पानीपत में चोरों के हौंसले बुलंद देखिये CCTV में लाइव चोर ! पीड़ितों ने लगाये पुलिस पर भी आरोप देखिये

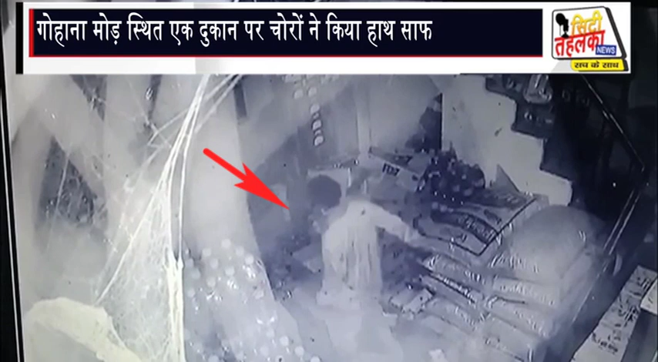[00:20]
कि जो चोर है वो CCTV कैमरे में कद है दुकान दारों से बाचीत करेंगे कि कितना जो है सामान यहां से लेकर गए है इसे पहले हम आपको बता दे कि पालिपत में जो चोरों का आतंग